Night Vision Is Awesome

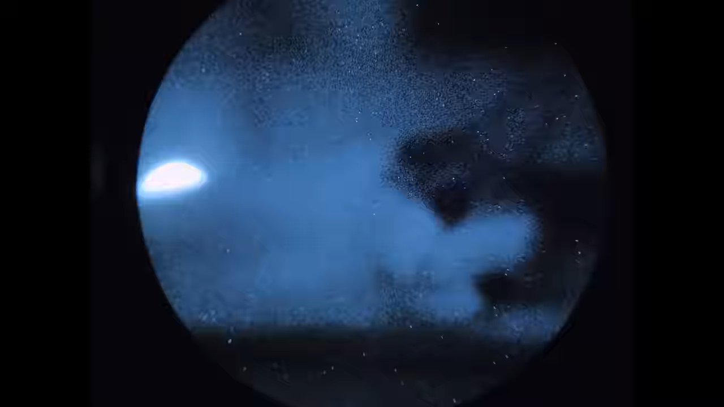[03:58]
Unlike your naked eye They need just a tiny fraction of that ambient light To be able to see and identify things in the dark Now Photonis,
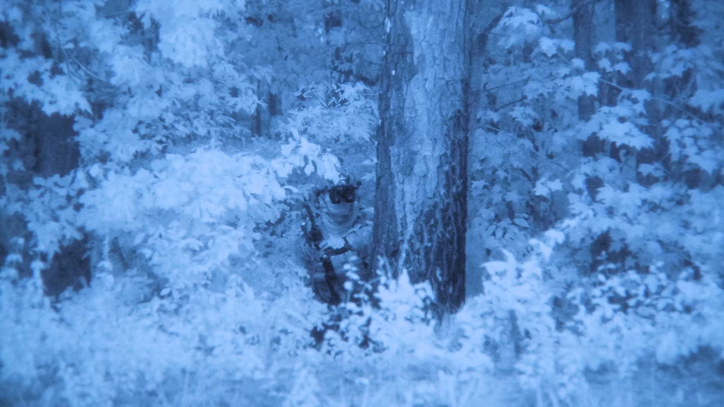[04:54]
because it's got the 3APW at the end of the designation It means that they are Gen 3